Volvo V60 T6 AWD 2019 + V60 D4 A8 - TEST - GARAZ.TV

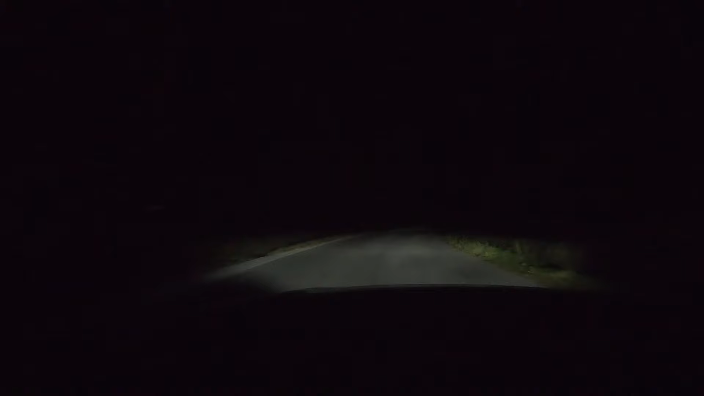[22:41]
Namiesto prepínania segmentov natáčajú svetelný kužel do zákrut a s pomocou aktívneho tienenia ho tvarujú tak, aby nevadil ostatným vodičom. Fungujú výborne, ale toľko pohybu na ceste pred sebou sme ešte nevideli.
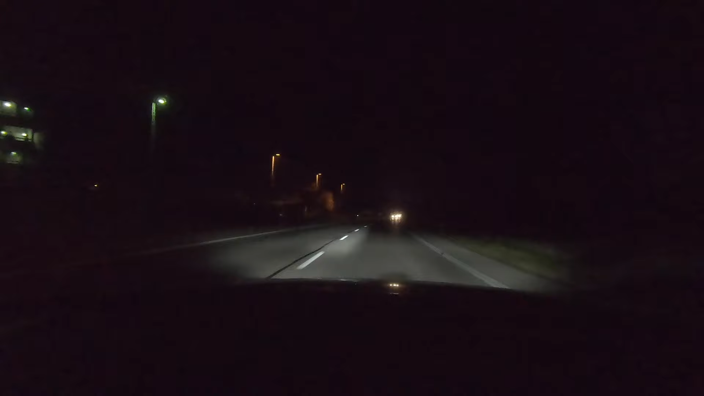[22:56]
Niekedy to vyzeralo tak, ako by ste dali svetla na starosť 10-ročnému chalanovi, ktorý má ohromnú radosť, že s nimi môže zametať.